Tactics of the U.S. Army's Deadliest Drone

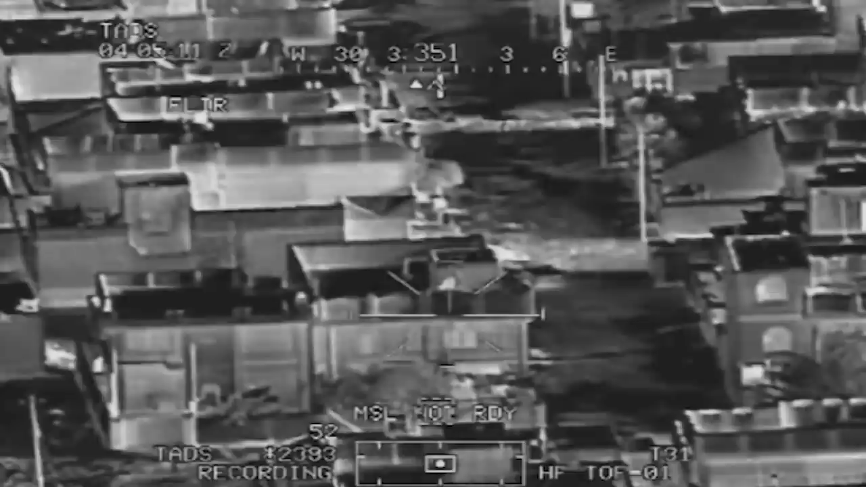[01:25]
Buildings and winding streets meant the Apaches couldn't necessarily see targets, so Gray Eagles could maintain a vantage point directly over an area.
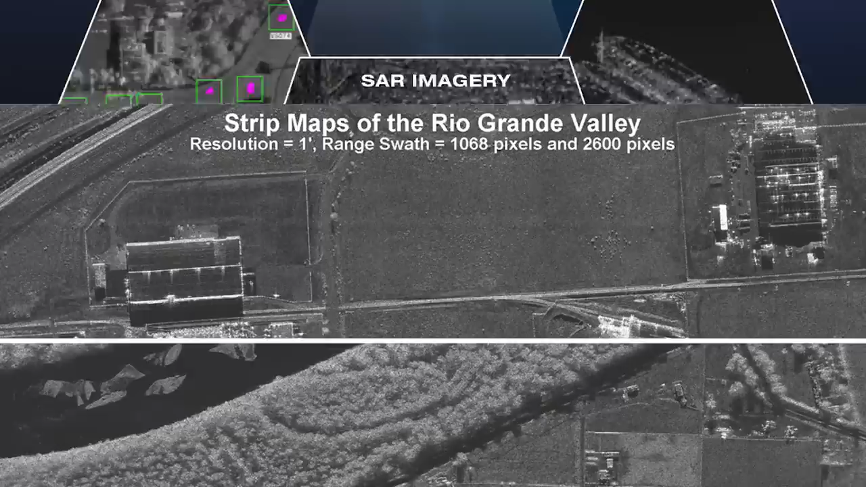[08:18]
it's possible to use a synthetic aperture radar to spot military targets from 75 kilometers away.